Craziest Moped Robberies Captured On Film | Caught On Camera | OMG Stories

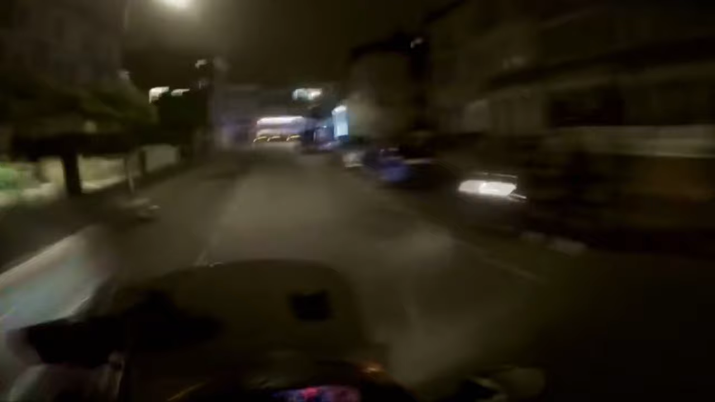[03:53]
After being the victim of so many crimes and witness to many others, Omar decided to start filming his shifts just in case. And it wasn't long before he was capturing criminal behaviour. As I was driving down the main road and I was singing along and really enjoying myself as I usually do. In the right, I got my gun, send me, call the medic. Yeah, yeah.
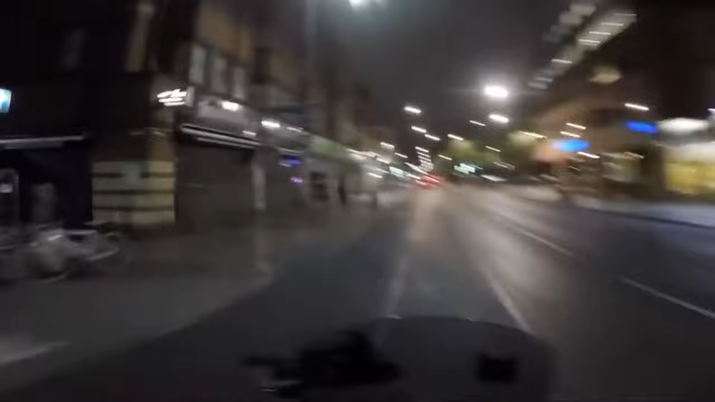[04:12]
I realise a really bright light behind me, like a glare in my mirrors. Up in the way, man, I come down.
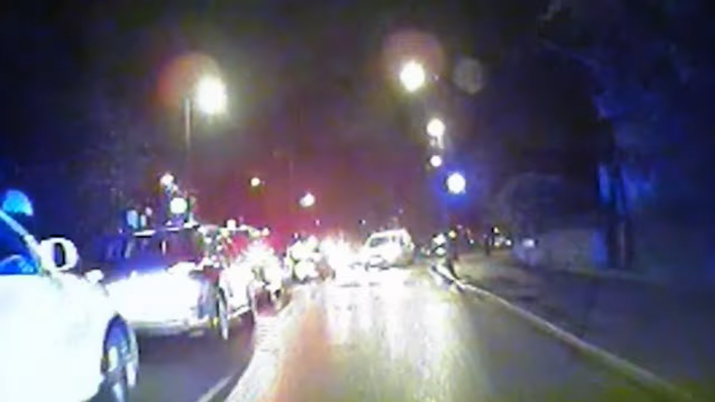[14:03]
PC Ancorn and his partner had to use some of those tactics when they found themselves in a high-speed pursuit of a criminal riding a stolen moped on a wet, wintry night.
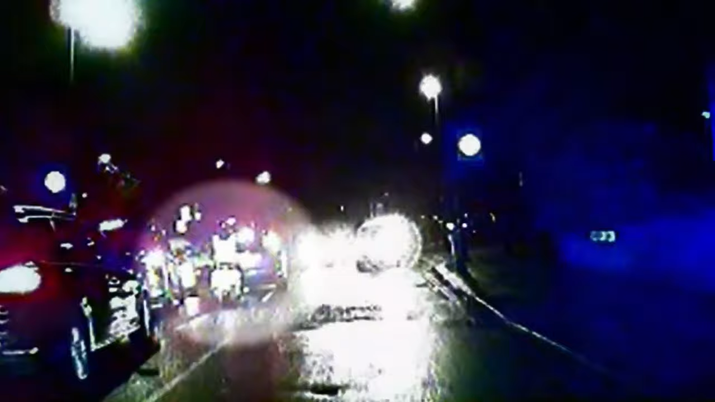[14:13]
I've spoken to him out the window to try and get him to pull over. He then looked as if he was going to pull over but actually took a sharp deviation to the right.
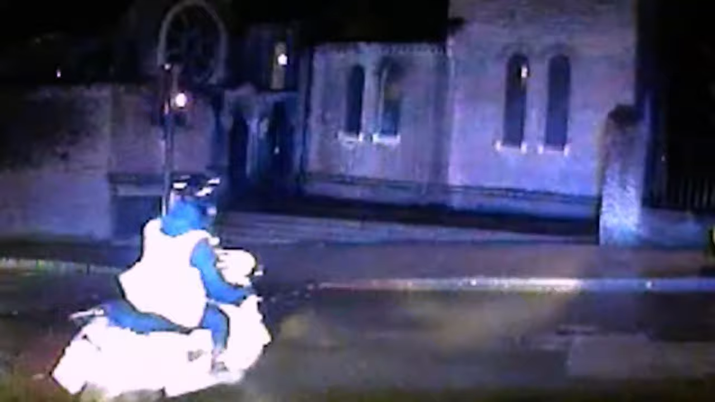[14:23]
The suspect led the officers in their patrol car on a chase at double the speed limit.
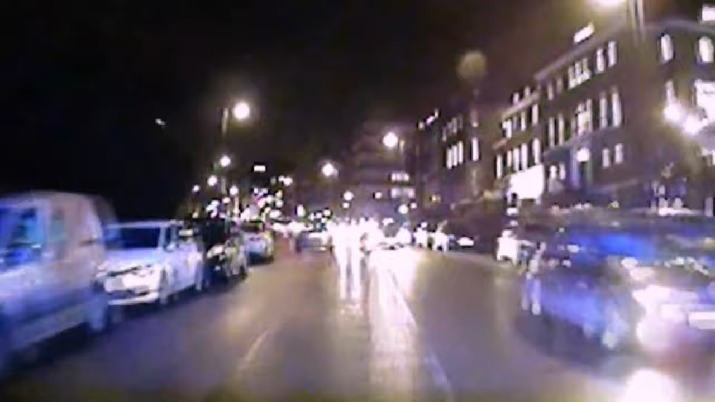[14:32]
I would describe his riding as utterly reckless and erratic. He put himself at risk, other people at risk, pedestrians, road users. Ultimately, he was a danger to everyone surrounding him.